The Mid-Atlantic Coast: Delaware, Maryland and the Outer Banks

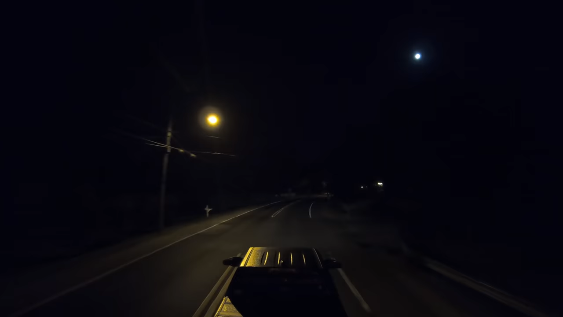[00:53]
It's still dark. Well, you can kind of look at the moon. But in any case, why have we awakened at this ungodly hour? By the way, good morning. Well, the only ferry we could get was the 7 a.m.